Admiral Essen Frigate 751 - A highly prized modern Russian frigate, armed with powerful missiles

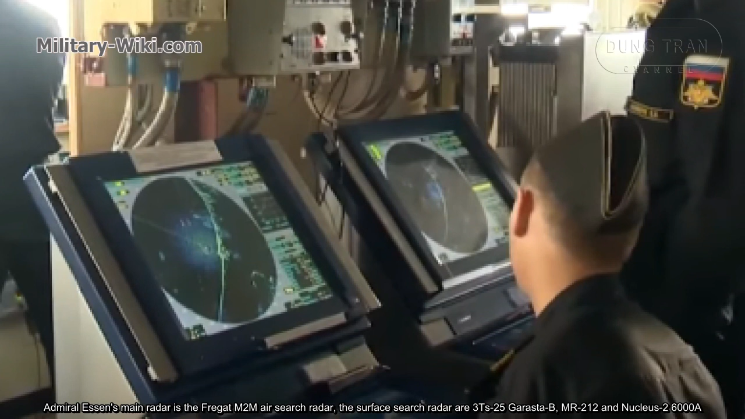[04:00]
The surface search radar are 3TS-25 Garasta B, MR-212, and Nucleus-2-6000A. In addition, she is also equipped with a hull-mounted sonar SNN-137 towed active array sonar.